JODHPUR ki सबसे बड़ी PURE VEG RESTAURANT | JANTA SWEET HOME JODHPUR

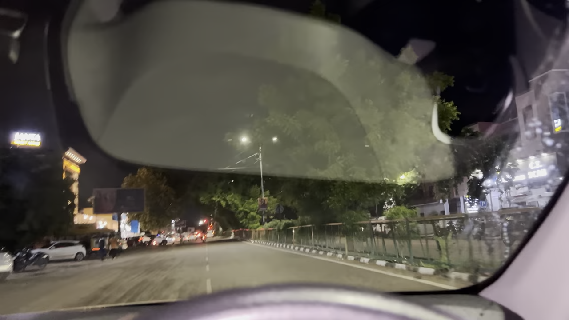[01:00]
रेजिडेंसी रोड पे है, सामने गोयल हॉस्पिटल के सामने देखिए जनता स्वीट होम का बोर्ड आपको दिख रहा होगा।